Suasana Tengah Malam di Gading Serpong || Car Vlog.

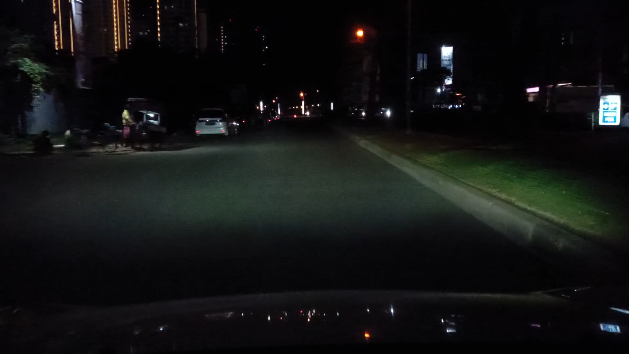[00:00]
Hai guys kembali lagi di channel adventure and traveling di video kali ini saya sedang berada di Gading Serpong ini kebetulan tengah malam nih temen-temen jam setengah 12 malam 23 27 ya jadi kita persis di salah satu mall yang ada di Gading Serpong yaitu Sumarekon Mall Serpong atau sering kita
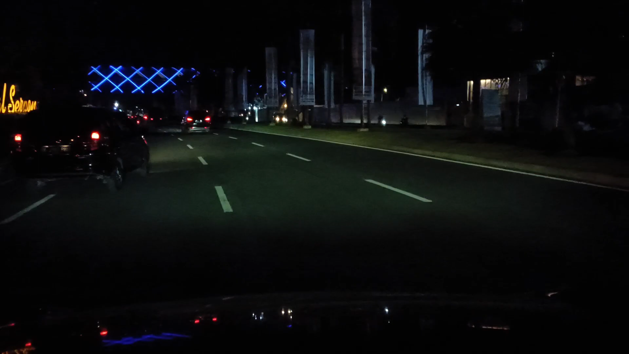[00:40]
Gading Serpong di malam hari nah ini kalian bisa lihat ya Sumarekon Mall Serpong dan di depan kita akan melihat sebuah lampu warna biru ya sekalau di kalau di layar kalian ini terlihat seperti silang-silang-silang-silang ya XXSS itu adalah jembatan Gading Serpong atau jembatan SMS temen-temen bagus ya banyak sekali orang-orang yang ya selfie lah dia di dalam jembatan tersebut ada atas jembatan tersebut yang
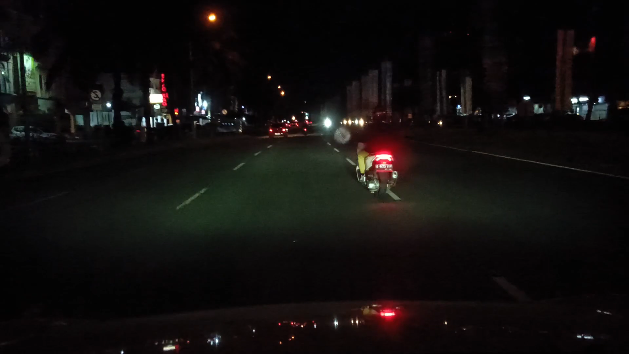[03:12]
penerangannya hanya di sisi kiri saja untuk di tengahnya ini tidak ada lampunya ya temen-temen ya kalau di tengah ini hanya pembatas jalan ini banyak pohon doang seperti taman doang ya di lampu jalannya itu hanya di sebelah kiri yang itu pun tertutup ada yang tertutup pohon jadi kurang terang lah untuk pencahayaan jalannya ini sebenarnya kurang terang ya kan kalian bisa melihat sendiri agak gelap nggak nggak nggak jelas ya nggak jelas terlihat jalanannya cuma kesorot lampu kendaraan aja temen-temen yang terang
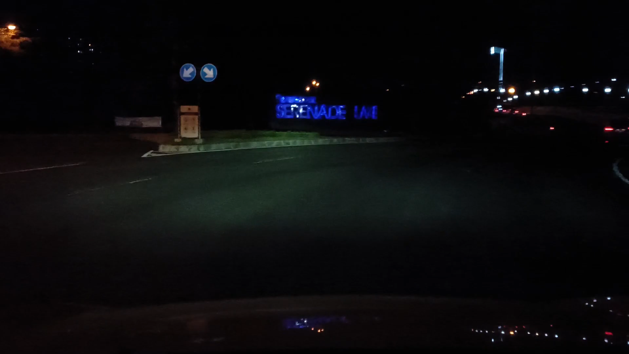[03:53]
jadi kita ambil lurus ya karena kita mau coba nanti lewat jembatan sana yang pas jembatan anjak itu anjakan lah dan nah kalau di jembatan sini nah
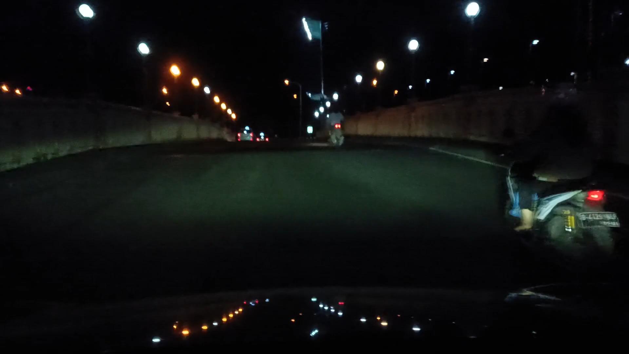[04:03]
ini terlihat agak ya lumayan bagus ya kan karena memang lampunya ada kanan kiri
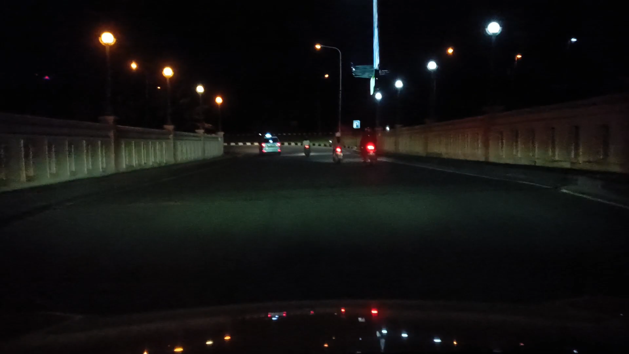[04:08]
dan terlihat agak terang nah ya kan
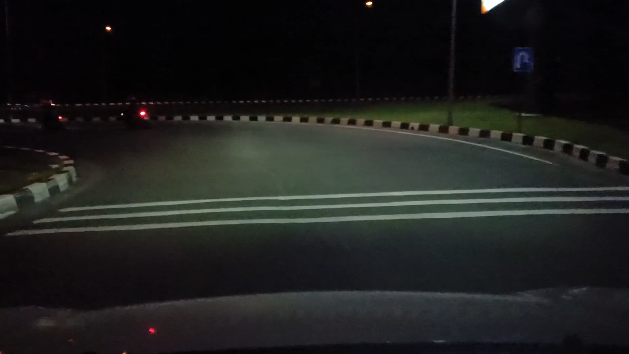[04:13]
jadi buat temen-temen kalau misalkan kemaleman nggak usah khawatir nggak usah takut
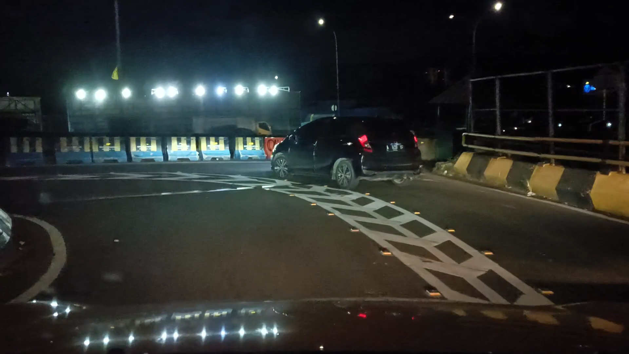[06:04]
karena mungkin volume kendaraannya yang banyak yang terlalu banyak yang habis dari Gading Serpong ingin ke Tangerang atau mungkin ingin ke Jakarta ya lewat sini juga kalau
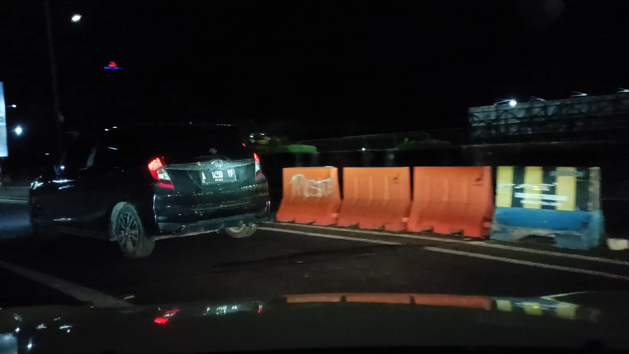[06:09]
mau ke Jakarta karena di depan sana tolnya jadi kalau mau masuk tol kan tetap harus lewat sini kalau mau ke Jakarta nggak lewat tol pun lewat sini
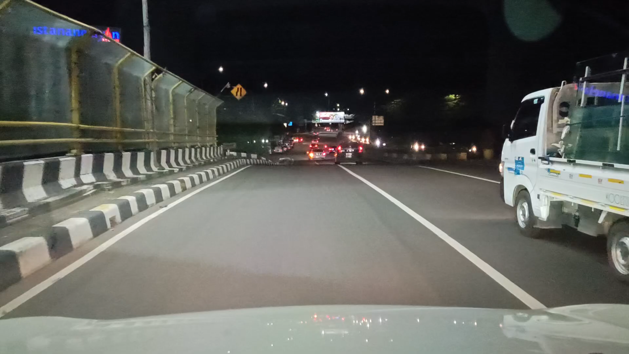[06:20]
ya kan tergantung Jakartanya ya kan kalau Jakarta selatan ya lewat sana lewat Serpong BSD oke sebelah kiri ini kita sudah sampai nih udah jalan eh matamri nih temen-temen jadi makanya cukup